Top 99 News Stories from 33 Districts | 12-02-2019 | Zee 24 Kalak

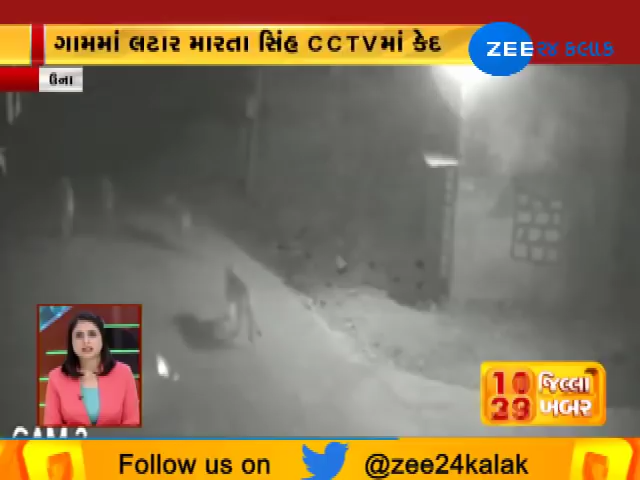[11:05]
ગામમાં લટાર મારતા સિંહનો સીસીટીવીમાં કેદ થયો છે. એક સાથે 4 સિંહ લટાર મારી રહ્યા છે.